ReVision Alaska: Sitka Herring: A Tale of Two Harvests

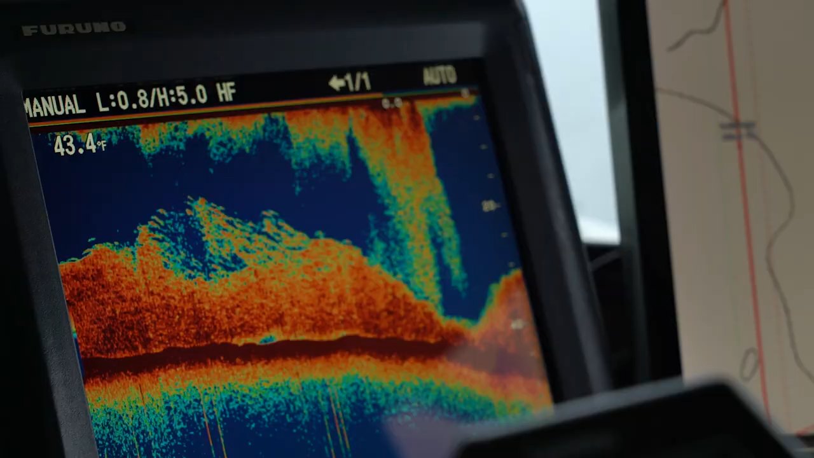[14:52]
I mean, it's ridiculous how much fish is up in here.